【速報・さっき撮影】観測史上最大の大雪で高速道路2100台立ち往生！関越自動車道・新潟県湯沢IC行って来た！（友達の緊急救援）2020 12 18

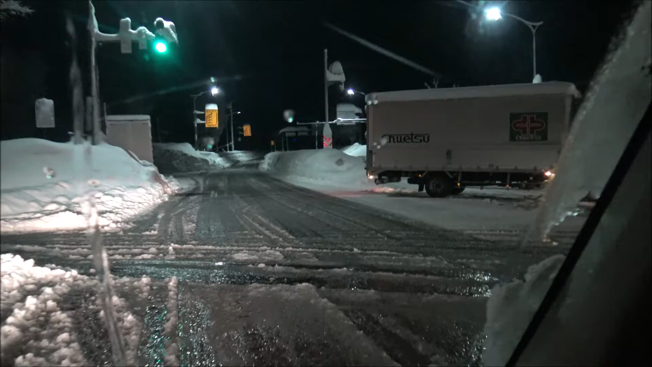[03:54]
乗れなかったか U ターンするんだ、多分。すんげえ雪。